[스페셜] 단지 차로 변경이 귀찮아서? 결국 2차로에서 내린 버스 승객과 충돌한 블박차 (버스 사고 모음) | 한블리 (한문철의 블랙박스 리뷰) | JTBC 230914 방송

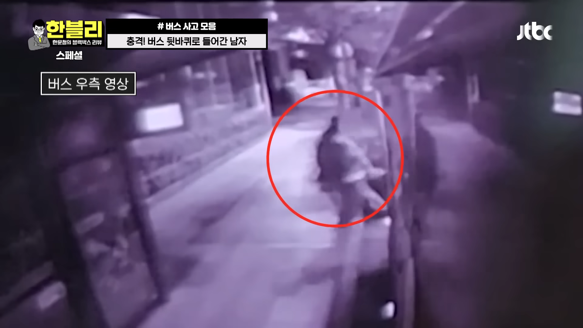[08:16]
왜 뒤로 가지? 뭐지? 무슨 일이에요? 그런데? 어? 에? 뭐 엔진석 쪽으로 와서? 어머, 저 사람 미쳤어!
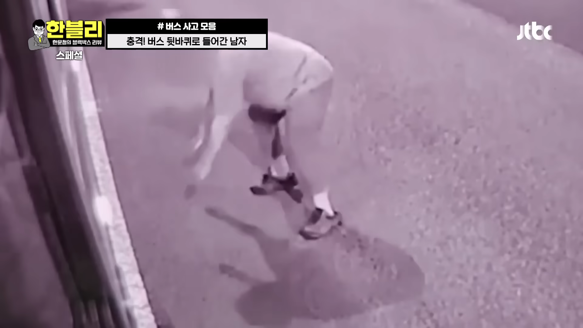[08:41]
머리를 넣었어, 머리를. 이 바퀴 앞에. 왜 들어가? 머리를 예. 들어가. 있어. 이거 보셨어요? 그래서? 아니, 머리를... 아니 저러다 죽으면 어쩌려고?